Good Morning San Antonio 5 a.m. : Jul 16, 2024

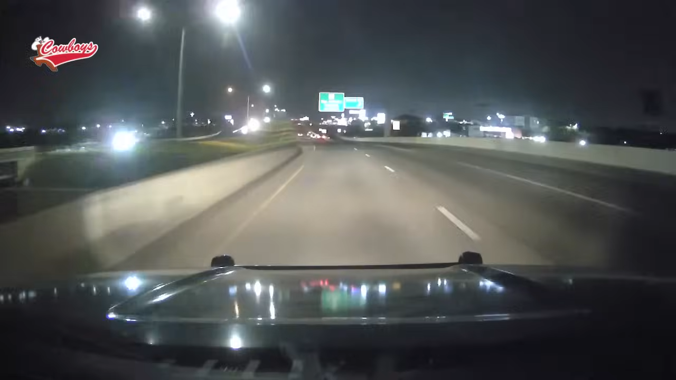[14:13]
Devin's hanging out with Alex this morning. Devin, how are things going out there? You know, things are going all right. So far we're on 16.04 right here, kind of near the Bandera Road exit.
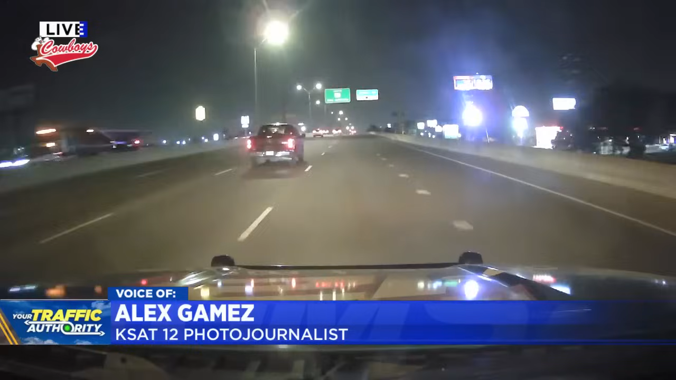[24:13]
We're going to head downtown, go check things out there. But so far, we haven't seen too many issues. But, hey, we're out here, RJ. We'll let you know where those slowdowns are at. We have a full house. Yeah, full house there along with the crew. So, they are in good hands with Alex as he continues to check out the roadways for us. On a Tuesday morning. Thanks, Alex.